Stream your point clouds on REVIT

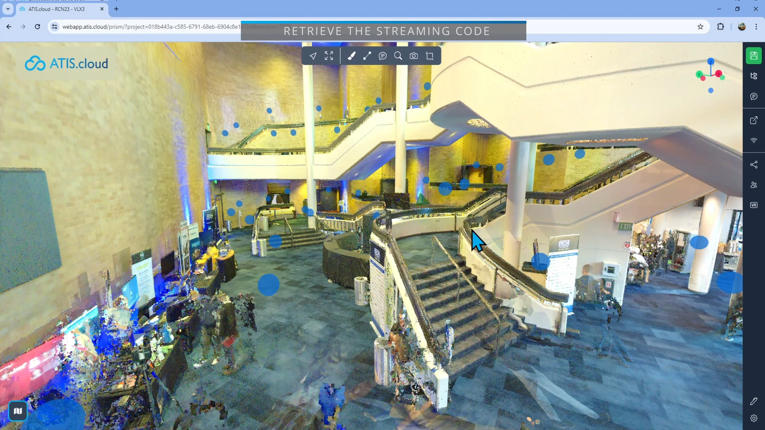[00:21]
First what I'll do is obviously open a project and then I will go right here on the right. I have a streaming button. I'll just click on this and it will open this window. Now this window, what it will allow me to do is select the porn cloud that I wish to stream. So I'll just select that one and then select the software. At the time that this video was made, there was only Revit and all plan.
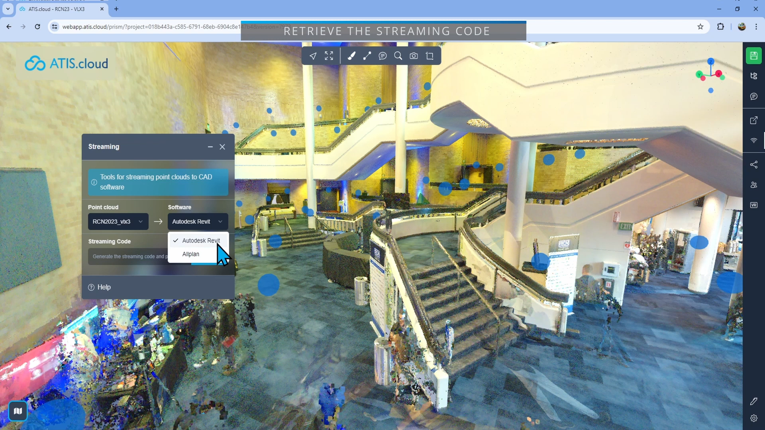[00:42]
And of course today we're going to be talking about Revit. So I'll just click on it and then you just have to generate a code. The code has been generated and automatically copied to your clipboard. So now all you have to do is open Revit.
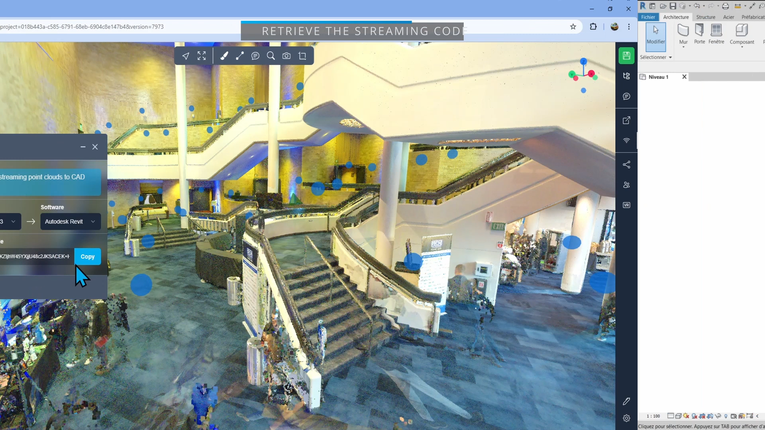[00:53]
We're now on Revit and I'm going to open the ads.cloud plugin. To install the plugin, check out the link in the description.
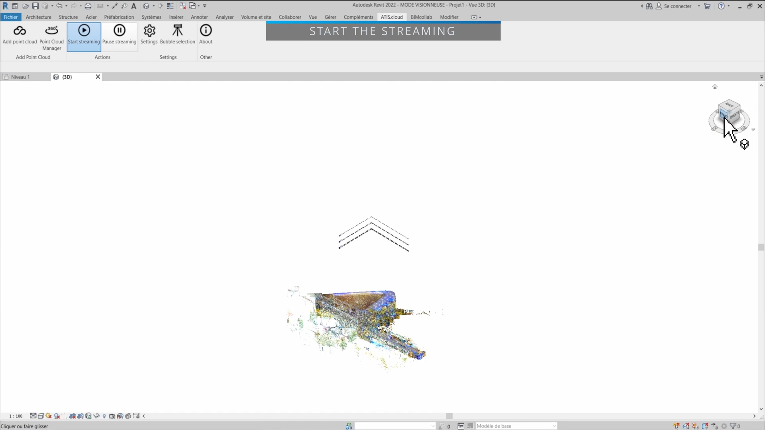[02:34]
So I'll just select this and put my floors correctly. So now I have my porn cloud that is going to load as I move around. Okay, every time I move, it's going to load the portion I'm looking at and it's going to unload the rest. And then if it frees, it's going to load what I'm seeing.
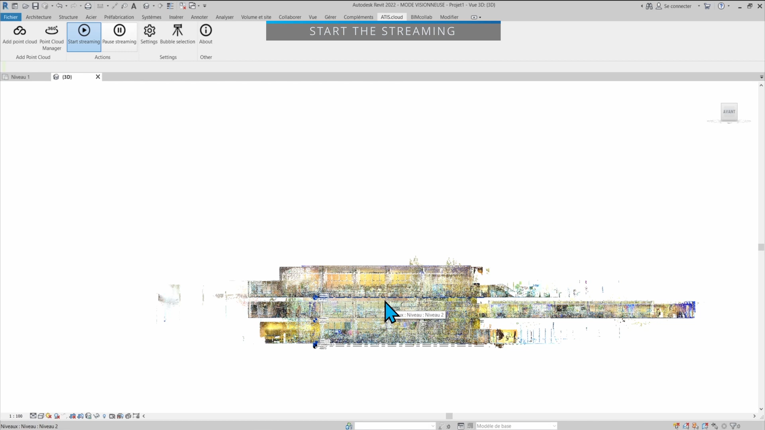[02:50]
It's more or less the same system as we have on Addis.cloud when it comes to loading the porn cloud. All right, let's get into the floor plan.
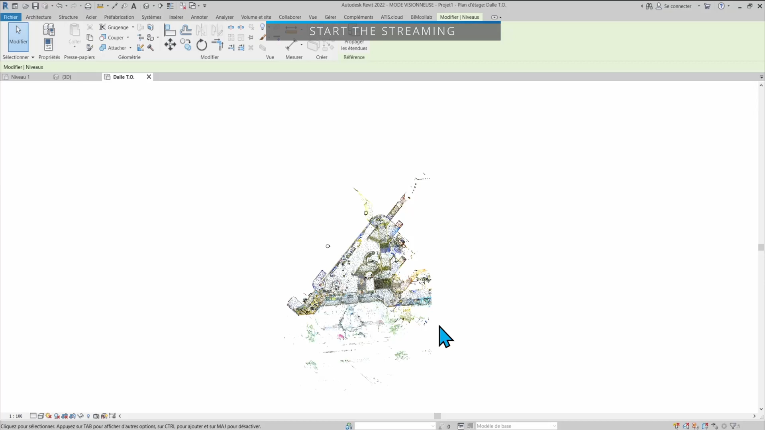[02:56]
So now I see a cut of my porn cloud and obviously once more, it is going to load where I am in priority.
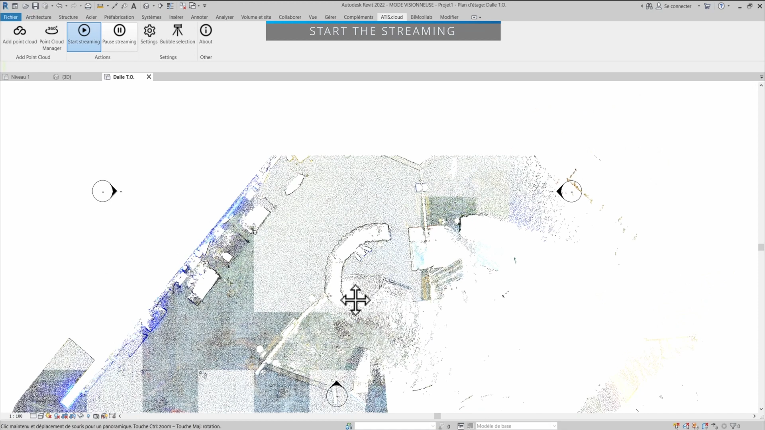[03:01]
From now on, I can use Revit just like if I had an RCP onto my computer, but the porn cloud is actually streamed from Addis.cloud.
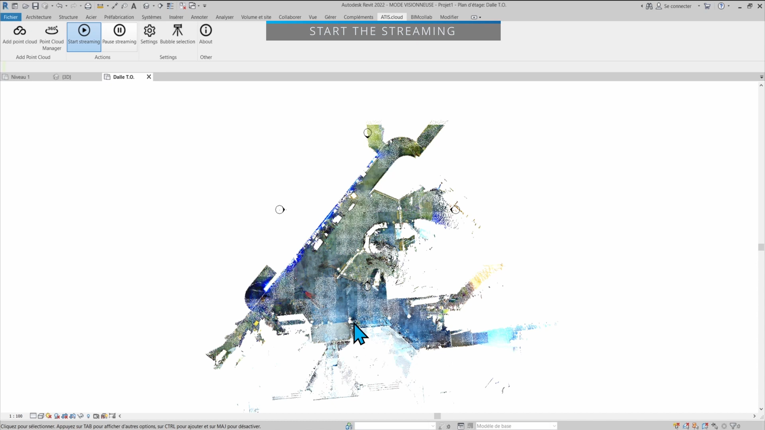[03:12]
So you don't even have to have a local file to be able to work on it.
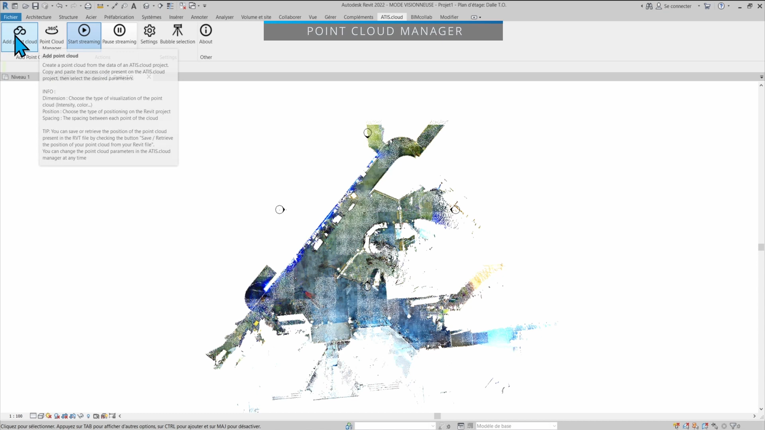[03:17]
Up there by the Add porn cloud option, you'll find the porn cloud manager. Here you'll find the list of all the porn clouds you're currently streaming.
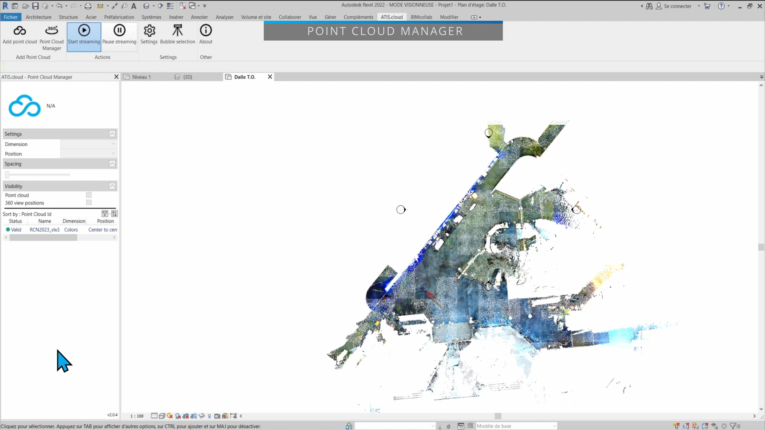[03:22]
In our case, we only have one and we can select it. We have its status, so valid. That means that it's still streaming. If I move around, it's still going to be loading parts that I need and so on.
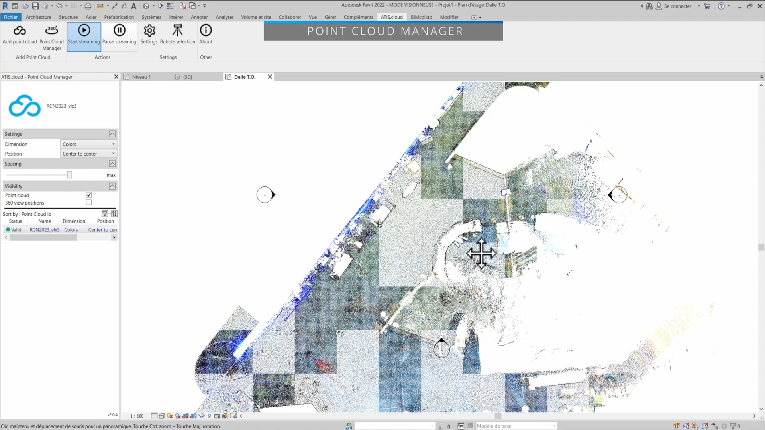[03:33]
We have the name of it, the dimension that it's currently using and the position that we selected when we loaded it.
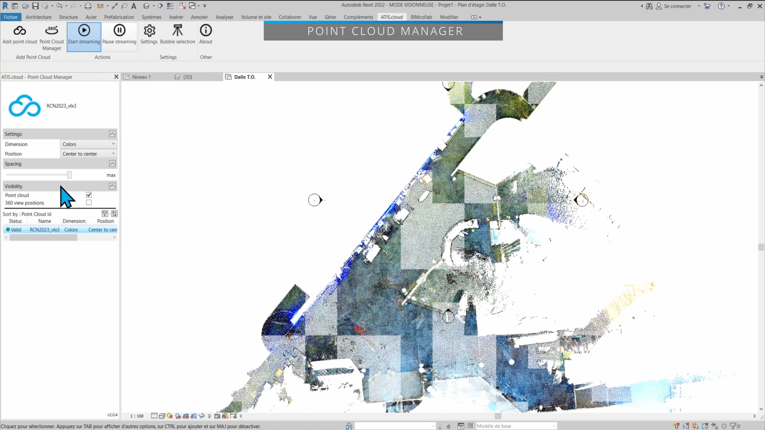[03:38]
The dimension can be changed afterwards. You can change the positioning system if you wish to and
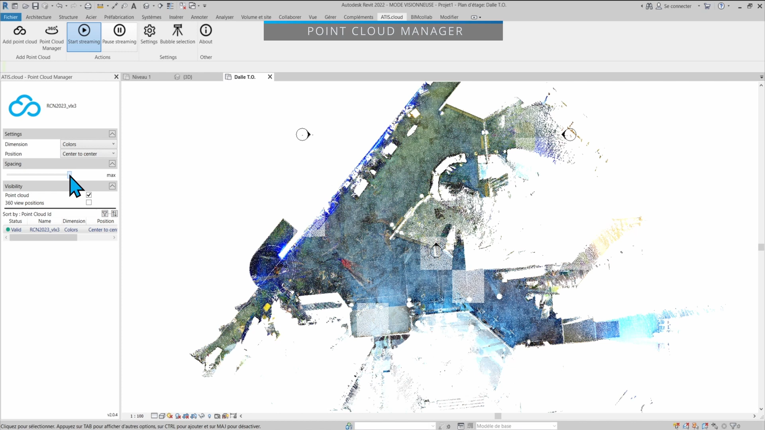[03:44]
the spacing on the fly if you decide that you don't need all the points at the end.
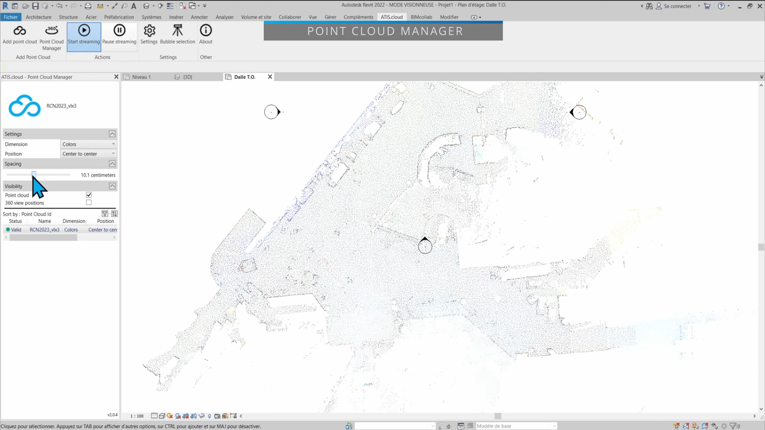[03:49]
Let's go back to max and now it will load everything back. Here you can display on and off the porn cloud if you wish to only see your model that you're currently creating, for example.
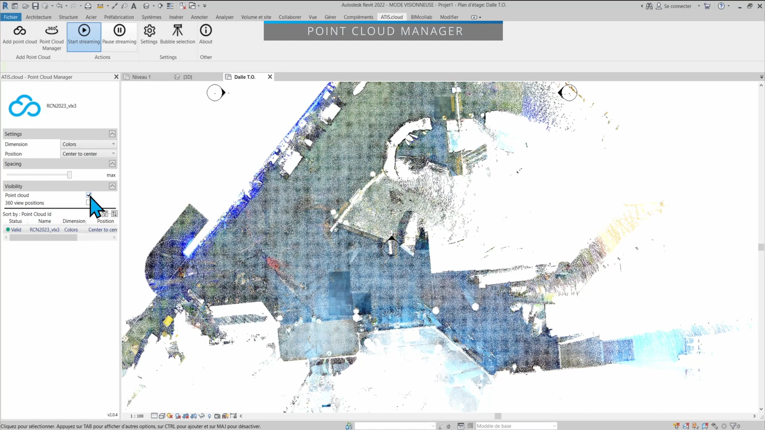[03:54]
And you can show and hide the 360 positions.
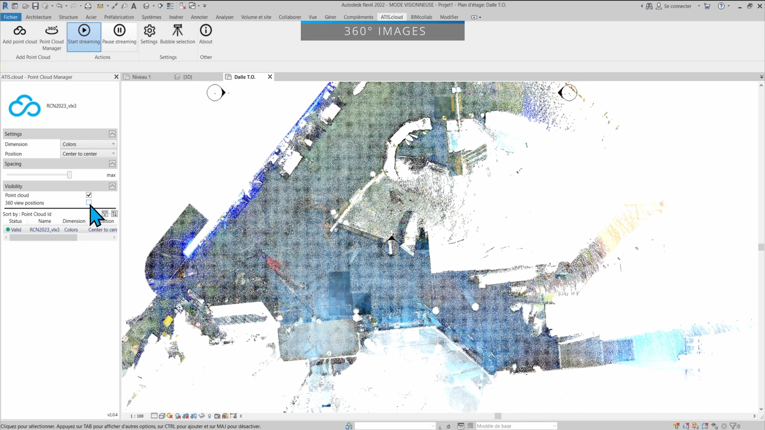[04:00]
So if I enable this, it's going to take a few seconds for the scan positions to load.
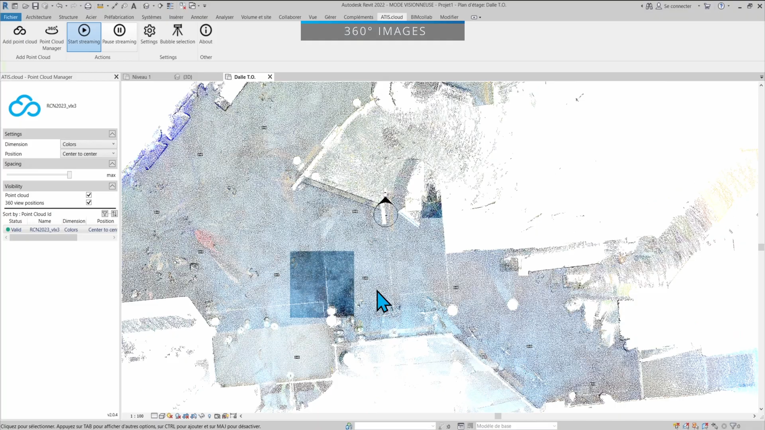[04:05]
Right here, you can see now I have little icons, literally scan heads that have spawned into my project.
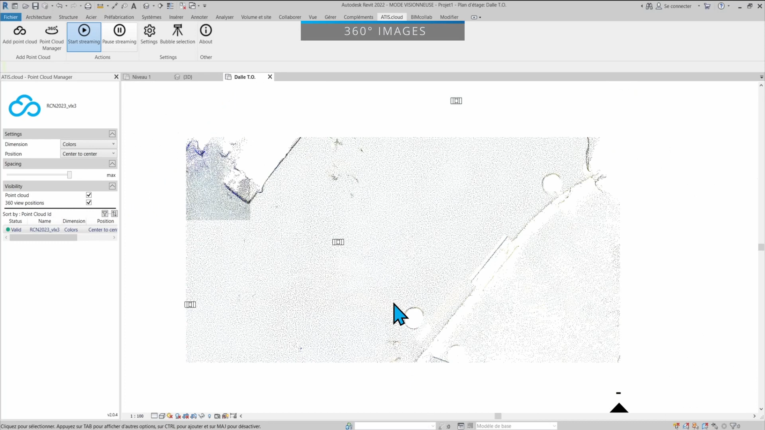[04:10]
And so now what happens if I go right here and say bubble selection and then click on one of these scans,
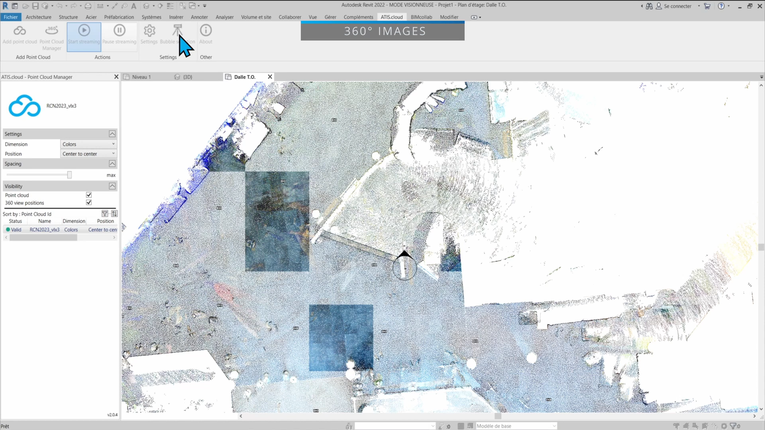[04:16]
you can see that in Addis.Cloud, without doing anything, I have been moved into the image.
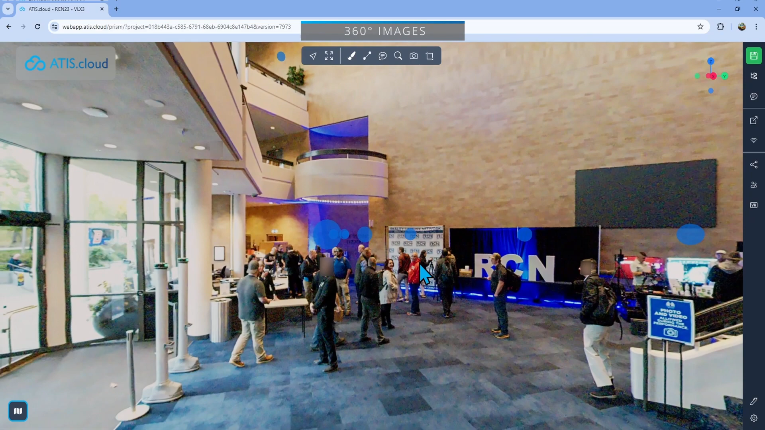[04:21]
Right. So I'm currently on my other screen, selecting another position in Revit.
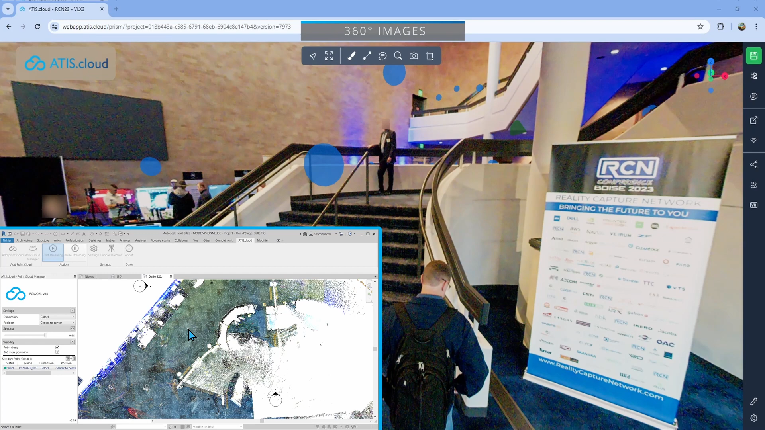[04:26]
If I click on it, I've moved automatically. I didn't do anything and it just moved me on its own.
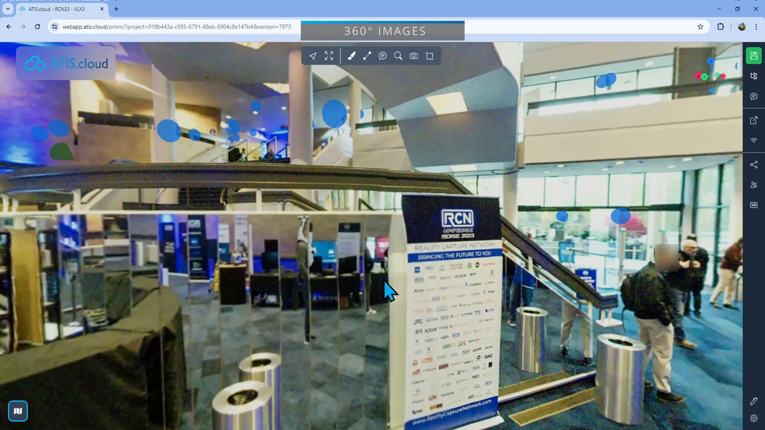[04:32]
OK, so that's going to allow you by clicking into Revit to see with the actual image where you're at and what you're actually modelizing. The 360 images will enable you to have a bit of vision of what you're currently creating in Revit.
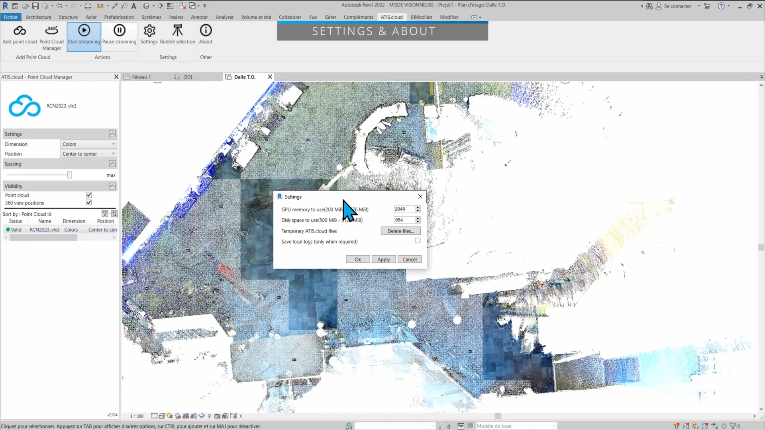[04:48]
Here in the settings, you will be able to change the GPU memory that you're currently using and the disk space that you use for Revit.
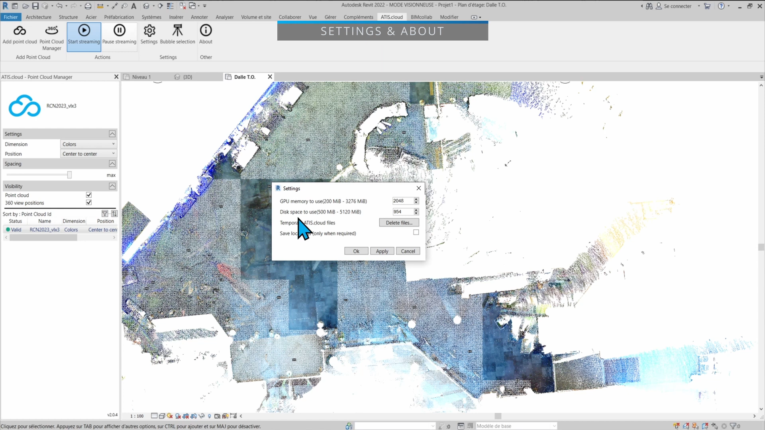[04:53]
Because there is a cache system that will allow us to load the points quicker. So that means that once an area has been loaded once, it is then saved onto your computer in cache. And so that when you come back to it, it doesn't have to stream it again from Addis.Cloud. It can just take it from the cache and then make a mix between what is cached onto your computer and what is streamed from the cloud.
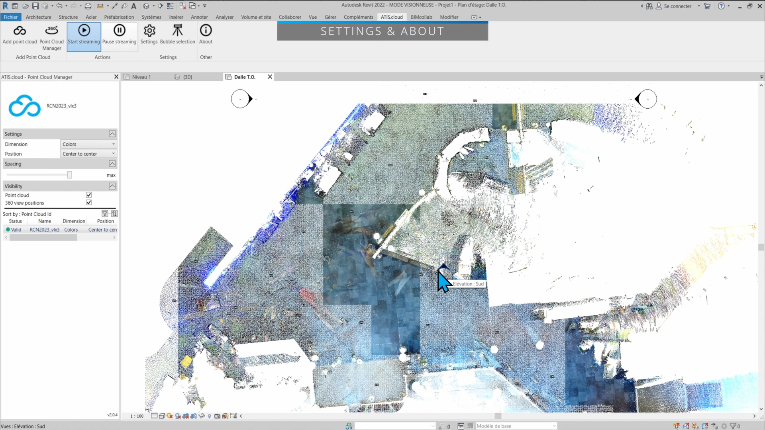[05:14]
Finally, if you go in the about, that's where you will know what version of the plugin you're currently using. So right now, as I'm making this video, it is version 2.0.4 of the plugin. This information can be really important if you're communicating with the Addis.Cloud support team.
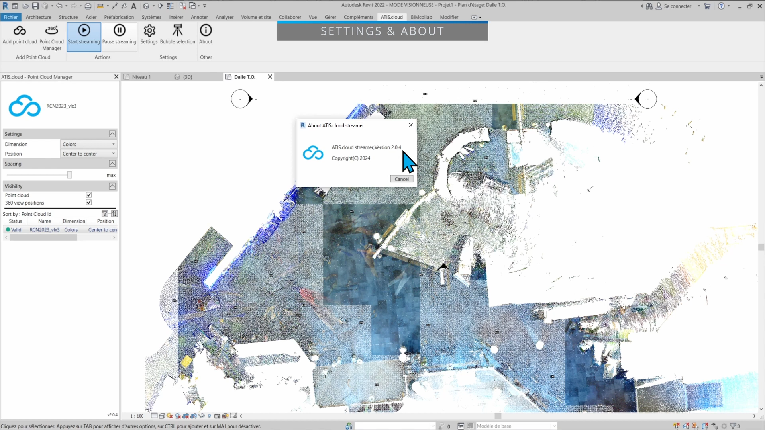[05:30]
They might request to know what version you're currently using to make sure that you're up to date with the latest version and the latest features.